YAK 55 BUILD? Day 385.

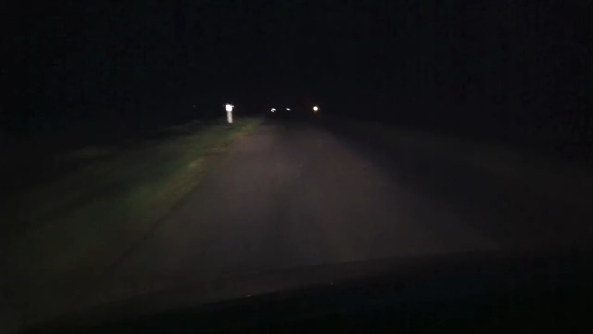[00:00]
hey everybody so yeah it's pitch black now and it's only about 5 30 in the afternoon and i'm just heading home our car is at the mechanic at the moment so i'm driving another car actually this car i'm driving right now is my grandparents old car and it's okay just been out flying a little bit with my plane with alan and it was very cold so we didn't fly very long but it was nice to have the plane up in the air again and i had one good landing and one bit more exciting landing